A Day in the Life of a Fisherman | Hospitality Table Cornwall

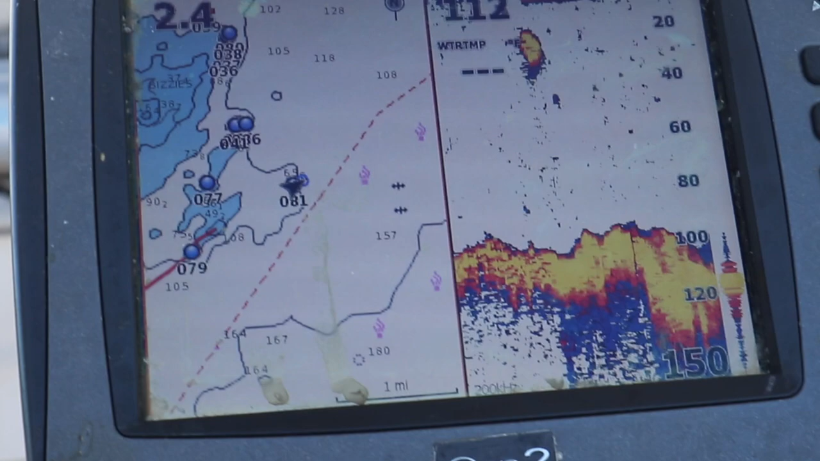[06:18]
I've got fish finders on there, chart plotters which tell me exactly where I am.
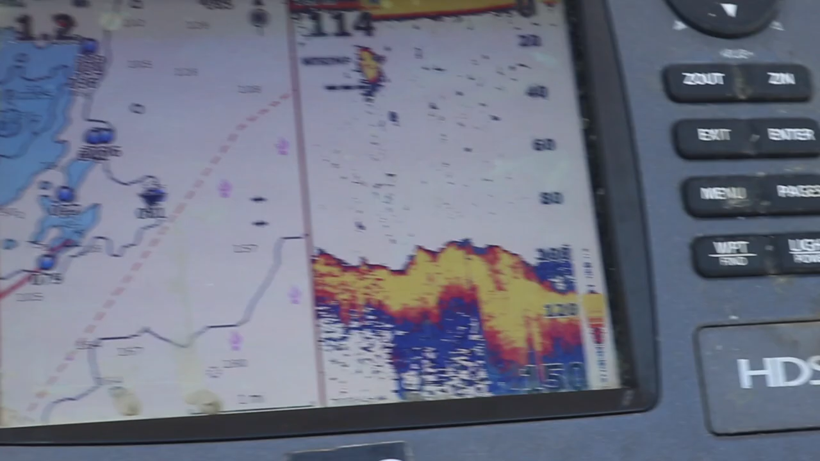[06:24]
So I can revisit exactly the same spots time and time again, should I find a nice little hot spot.